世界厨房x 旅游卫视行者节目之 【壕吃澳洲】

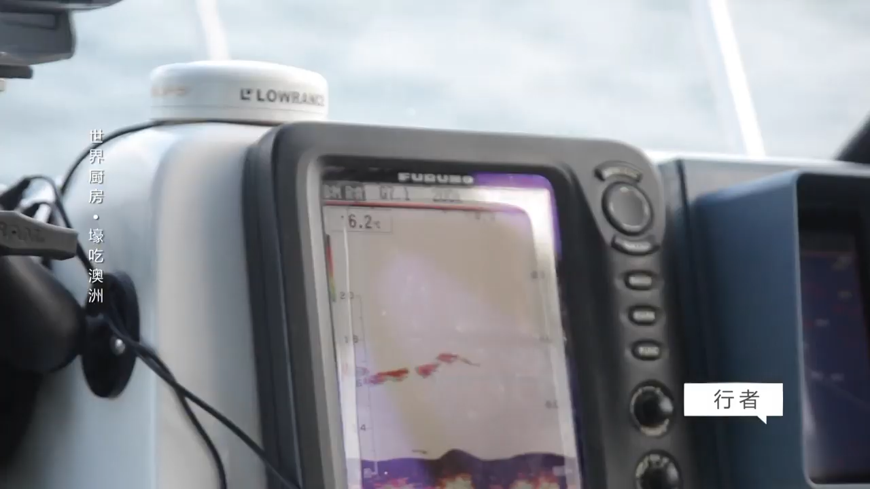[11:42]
And the tuna on the line.
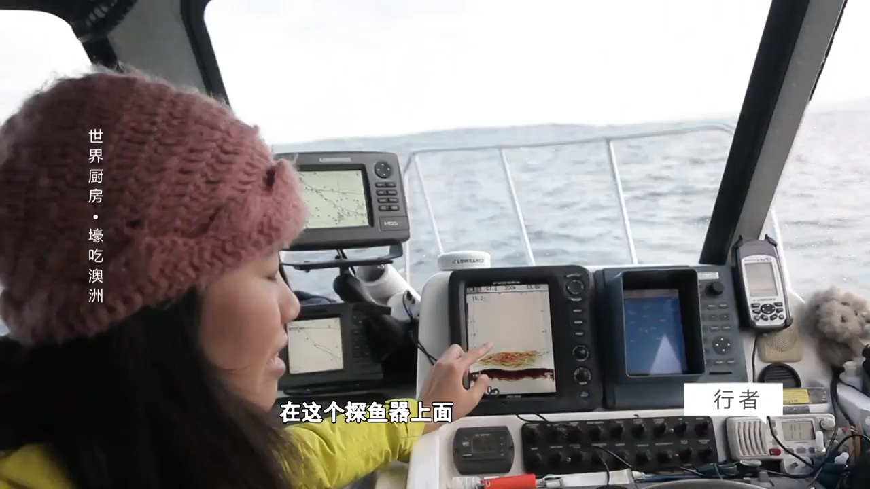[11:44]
在这个探鱼器上面，这一大片显示的是沙丁鱼群，说明这边是有很丰富的食物的。然后这个蓝色的线的这一带的话是，
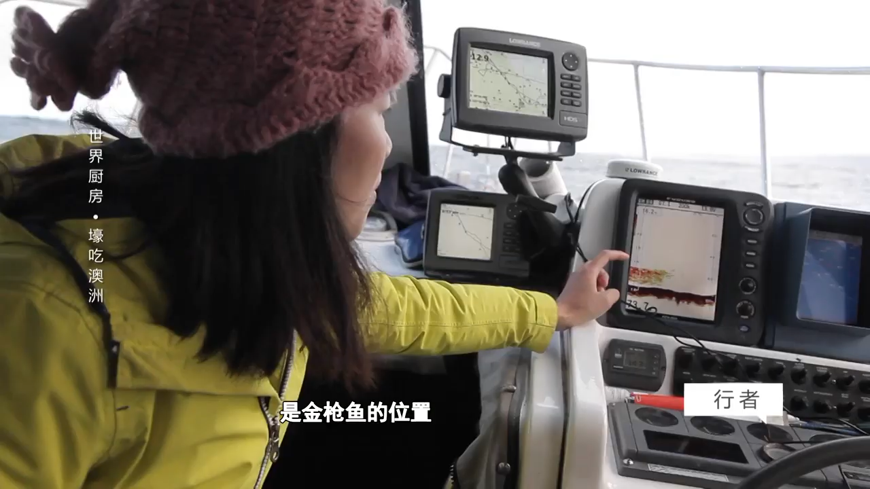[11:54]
金枪鱼的位置，
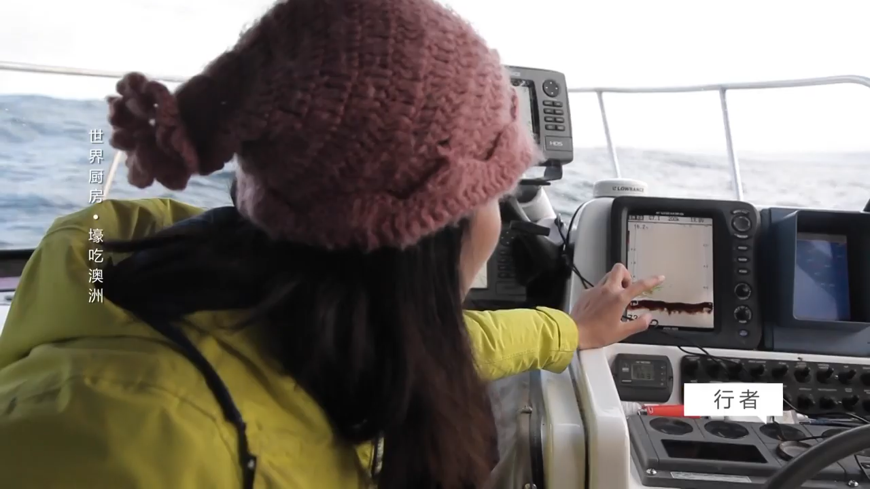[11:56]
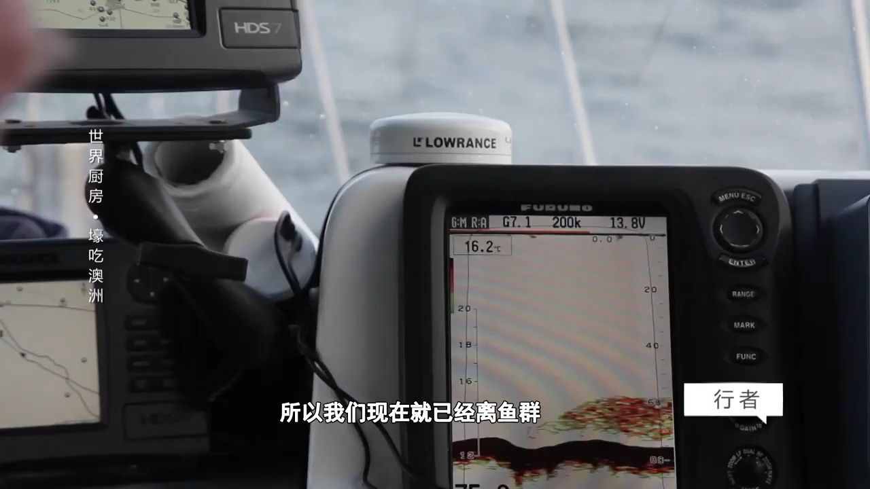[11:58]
所以我们现在就已经离鱼群非常近了。我们需要就去确定一下鱼群的点，然后就停在这附近，然后开始试一下。